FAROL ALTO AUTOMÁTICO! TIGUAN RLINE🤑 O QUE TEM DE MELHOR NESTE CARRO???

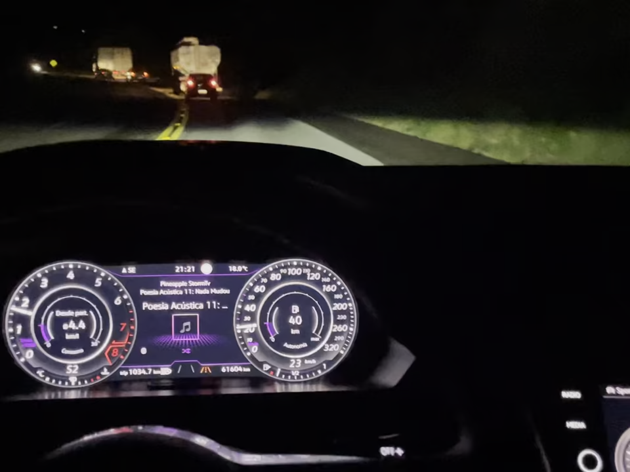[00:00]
Fala gurizada, beleza? Então, mostrando um pouquinho aqui da Tiguan R-Line, mostrar um pouquinho sobre o farol hoje, as funções que ele tem, que é uma das funções mais interessantes que acompanha essa caminhonete aqui. Quem tem sabe, tem muitas pessoas que tem a caminhonete e não sabem que ela funciona dessa forma,
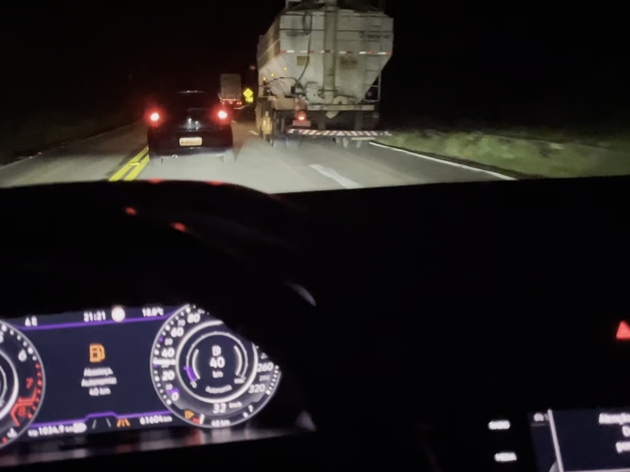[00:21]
que é sempre estar na reserva. Galera, então, essa caminhonete tem farol auto automático com... ele faz o recorte dos veículos na estrada, tá? Vocês podem ver que está ligada a função auto aqui no painel, tá?
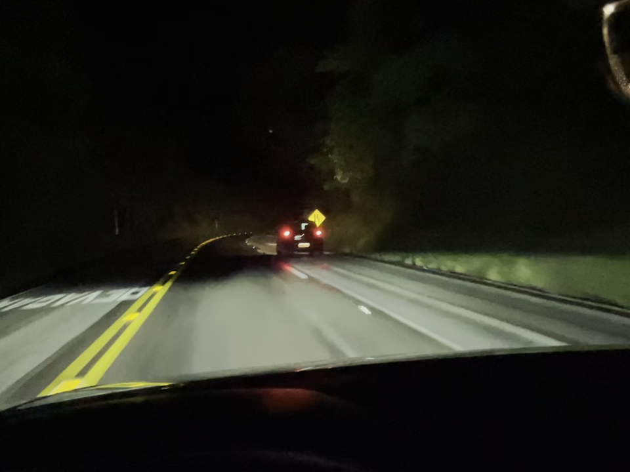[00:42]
Ele vai fazer o recorte automático do veículo que está na minha frente, conforme a necessidade ou a visibilidade que ele tem dos outros carros,
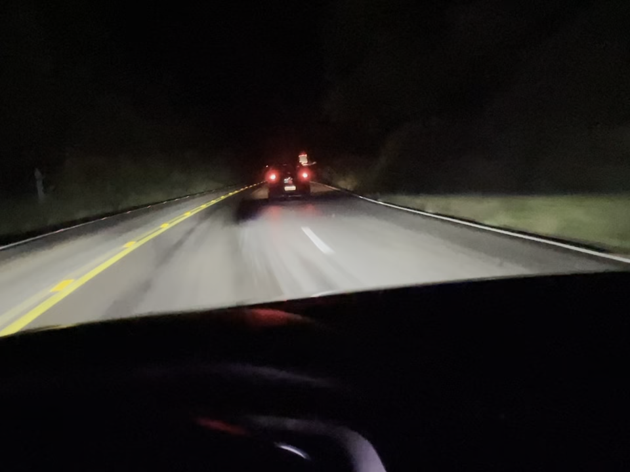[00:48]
que não foram os carros que estão vindo ou não.
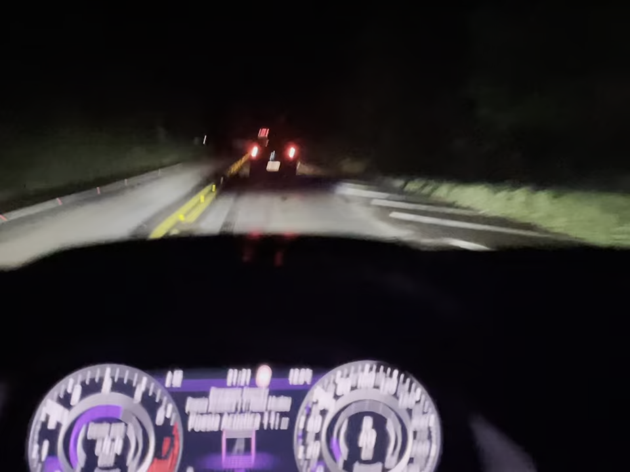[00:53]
Pode ver que agora ele está ativo, tá com o azulzinho ali forte, e ele está recortando exatamente o carro na frente. Ele vai fazendo todo o jogo de faróis conforme necessário. Conforme está vindo o carro na outra mão, o carro que não for afuscar a minha frente, ou na curva, como ele é direcional também, o farol, ele vai fazendo todo esse acompanhamento, vai fazendo tudo isso automático, ficando ainda muito mais confortável uma viagem à noite, que querendo ou não, 90% das vezes é uma viagem mais cansativa,
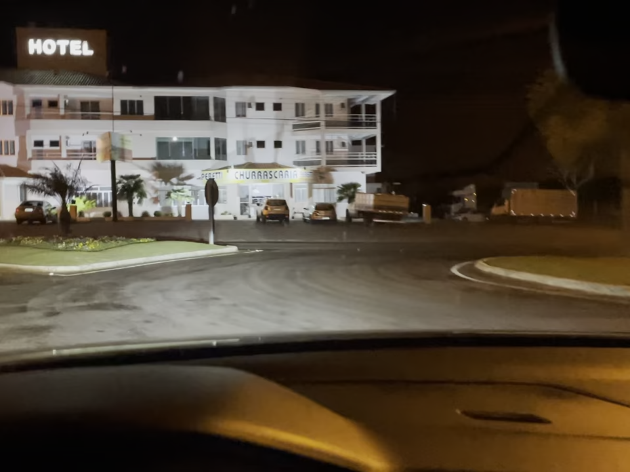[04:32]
Direcional e com os recordes automáticos.